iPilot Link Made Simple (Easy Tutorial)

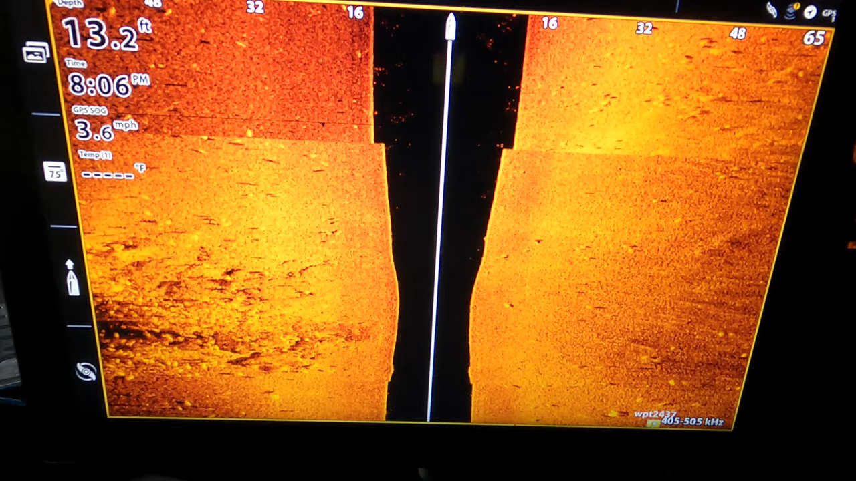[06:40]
On screen: depth 13.2 ft, speed 3.6 mph
But having that ability to do everything right here with just a few clicks really, really simplifies that process.
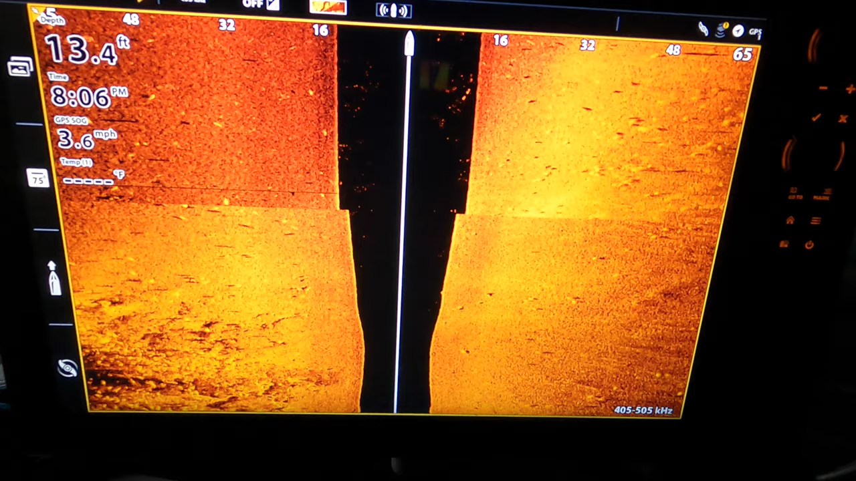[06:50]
On screen: depth 13.4 ft, speed 3.6 mph
And this same thing applies to 2D and down imaging as well,
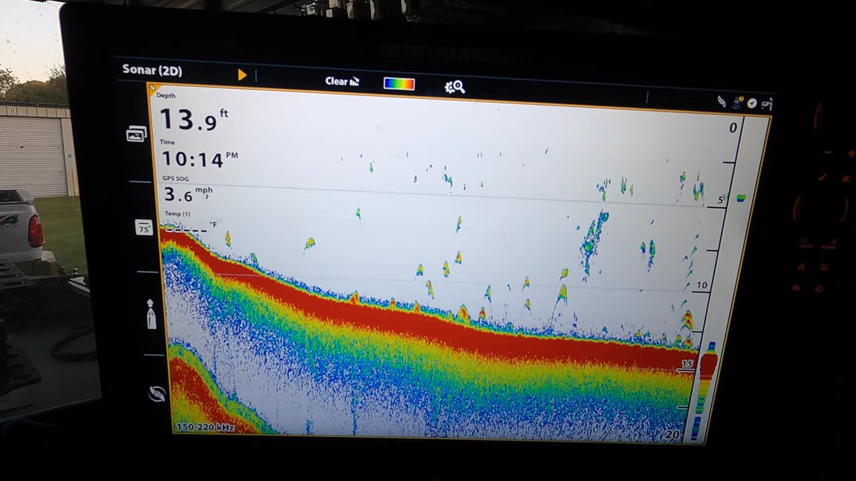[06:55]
On screen: depth 13.9 ft, speed 3.6 mph
just like with side imaging.
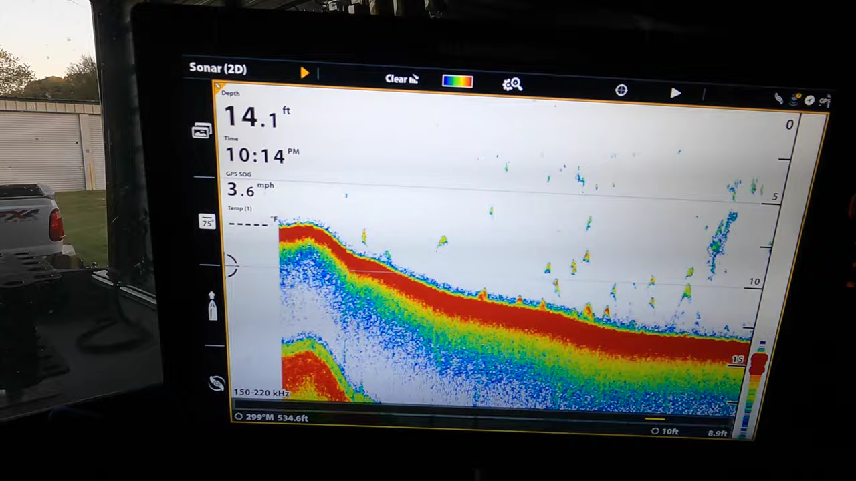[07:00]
On screen: depth 14.1 ft, speed 3.6 mph
If I'm driving along, scanning for fish, let's say I mark some fish down here and I want to pull up and target this right here.
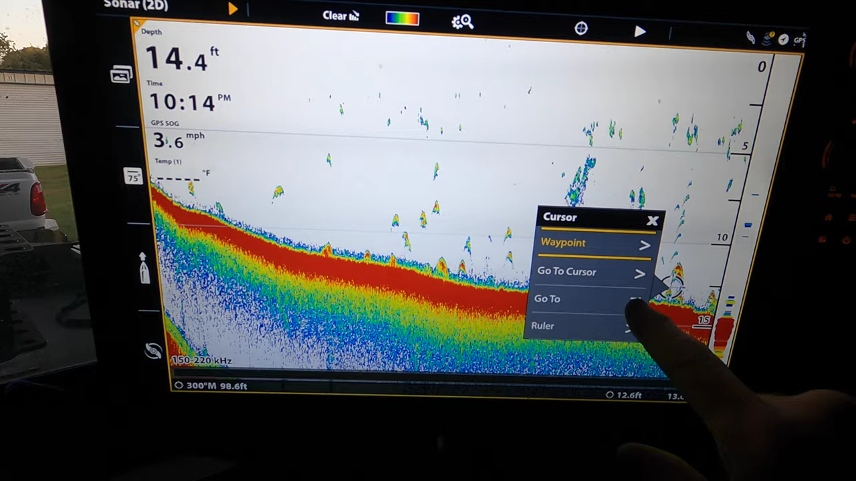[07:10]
On screen: depth 14.4 ft
Just click on my screen and I can go in and go to, and it will navigate directly
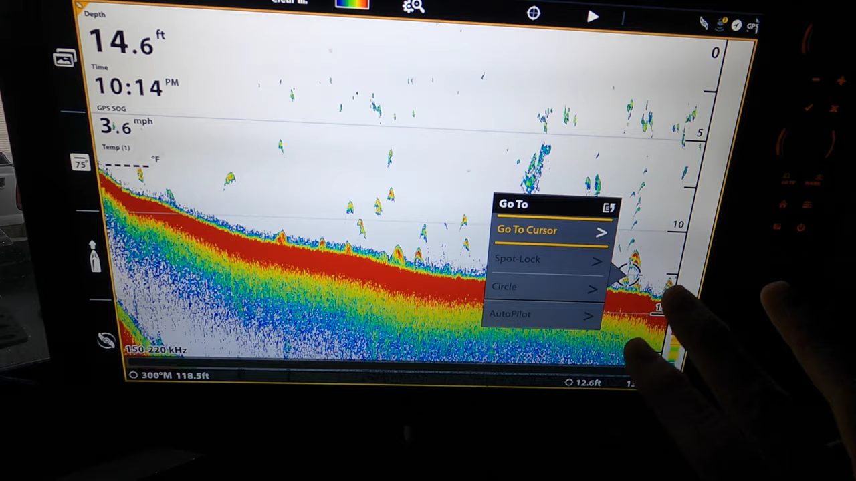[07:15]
On screen: depth 14.6 ft
to that waypoint that I've set on the screen.
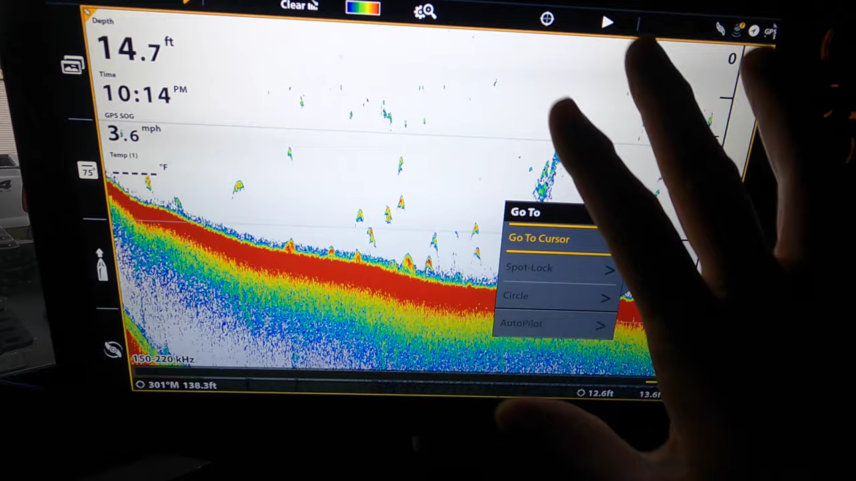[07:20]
On screen: depth 14.7 ft
And I can do everything right here from the fish finder with just a few clicks without ever touching the remote control.